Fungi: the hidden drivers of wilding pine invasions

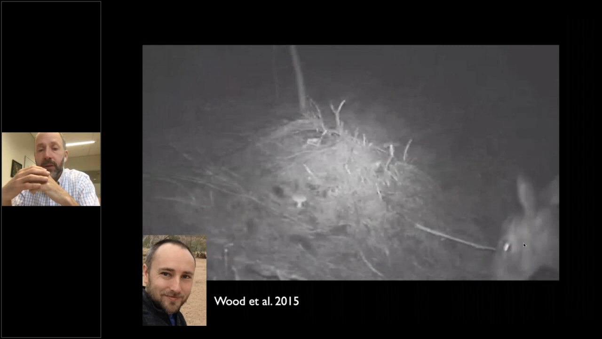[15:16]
looking at the actual dispersal agents of the fungi.
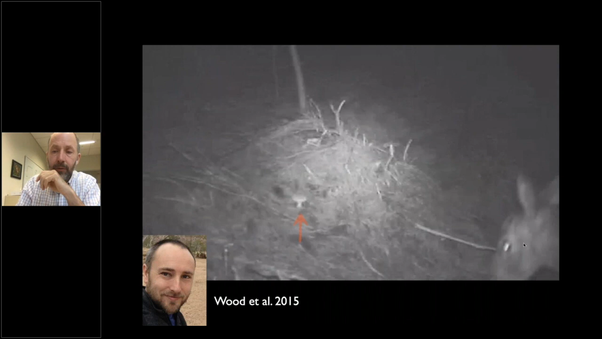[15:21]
And so we put out some night vision cameras and there's a mushroom there. You can just see it. And what we can see is this
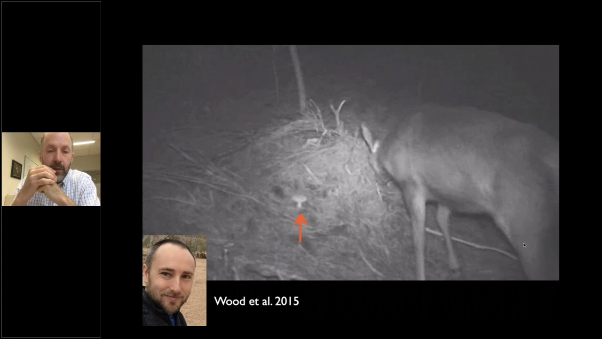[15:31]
red deer coming into the shot and very deliberately seeking out the fungus and eating the portion of that fungus that has the spores on it. That's not the only suspect here.
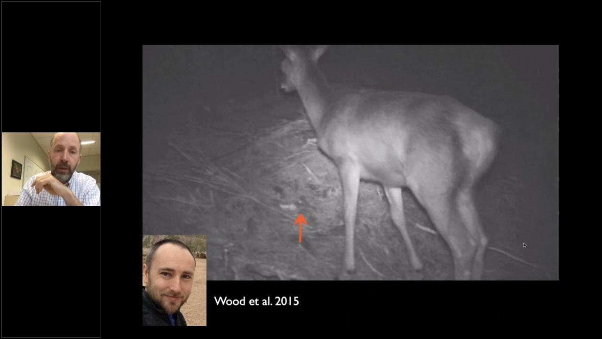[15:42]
We can also see this possum from Australia again
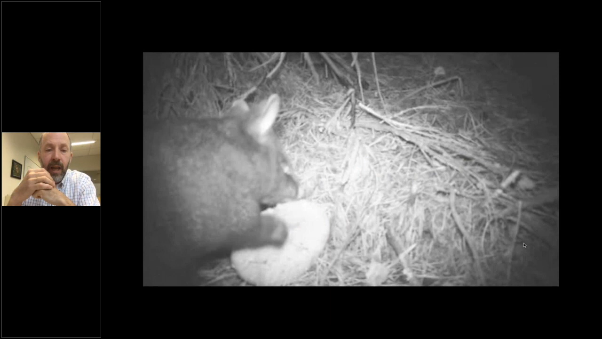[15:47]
eating a mushroom and seemingly going directly for this spore-containing tissue.
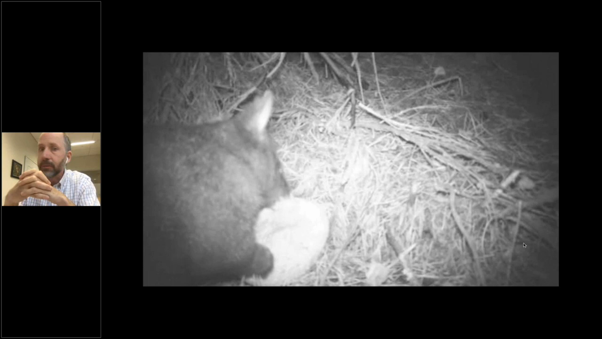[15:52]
So we know that non-native mammals are consuming these fungi.